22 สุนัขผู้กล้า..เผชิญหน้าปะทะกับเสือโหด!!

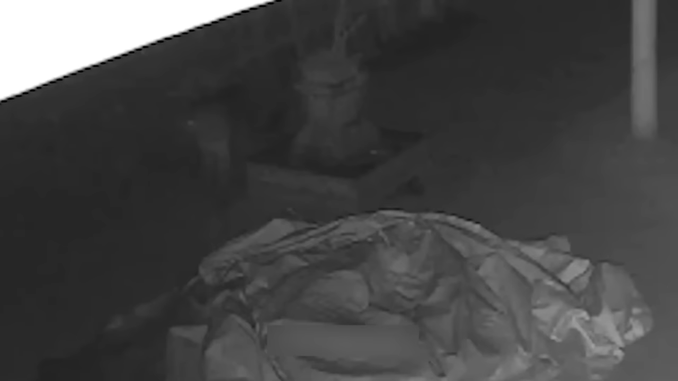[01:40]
ในยามดึกเสือดาวนะครับมันออกหากินมันเดินเข้ามาหายือย่างรอมัดระวังค
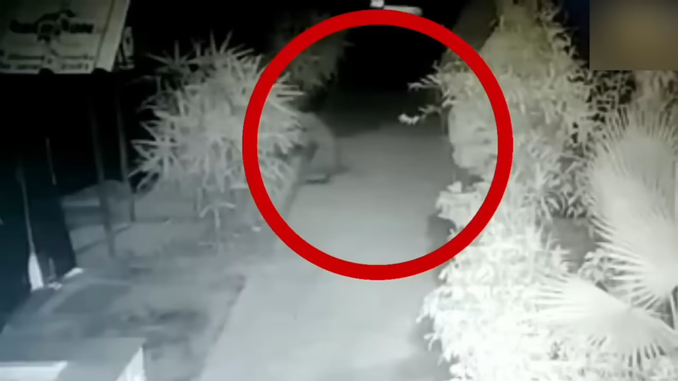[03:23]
สีดำด้วยอูหูมันก็ดูสู้ตอบโต้กับส่วนเสิรอดาวนะครับมันก็งัดงับไม่ยอมปลอยมันพยายามยุดลомหายใจของหมาตัวนี้ซึ่งมันก็ไม่ใช่เรื่องง่ายเหมือนกันเด้อเพราะว่าตัวสนักเองก็ถือว่าใหญ่
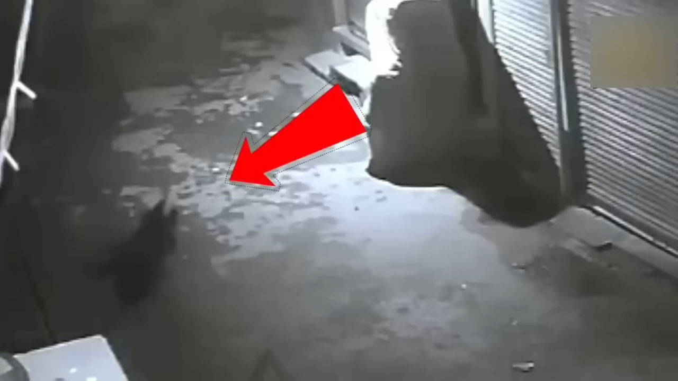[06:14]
้องมานะครับมันสู้กับเสือดาวใส่สุดแหล่งจนเสือดาวนอนตะแขงสิ้นลิฟต์ก่อนจะ
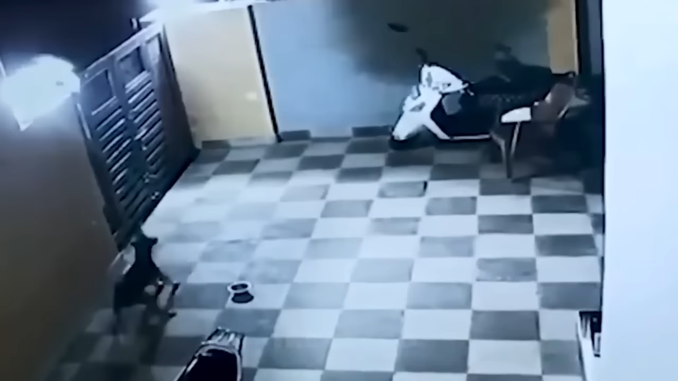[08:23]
ือดาวก็ไม่เคยหวันเกงที่จะข้ามมามันน่าจะดูร่านเราสุนักมาสักพักหนึ่งแล้วในจังหว่าที่กำลังหลับสนิทมันก็กระโดดข้ามมาเลยทันที